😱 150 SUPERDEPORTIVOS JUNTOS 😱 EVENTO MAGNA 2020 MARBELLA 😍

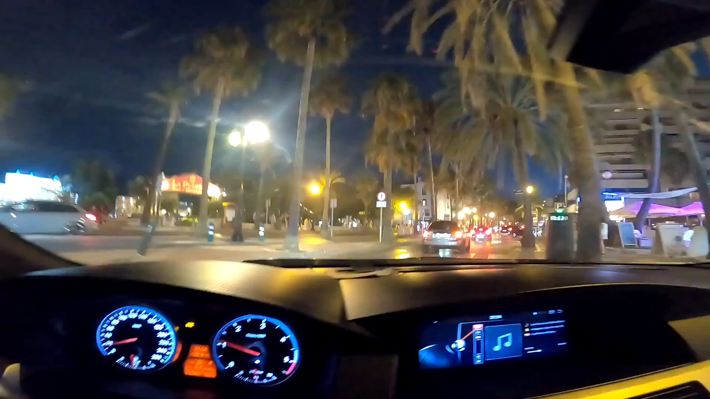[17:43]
Mirá qué bonita es Puerto Banús, tío. De noche una pasada. Mirá el verde. ¡Qué guapo! Aquí fue donde me multaron cuando los de Excuse Me, a ver. Podéis entrar en mi Instagram y lo veis.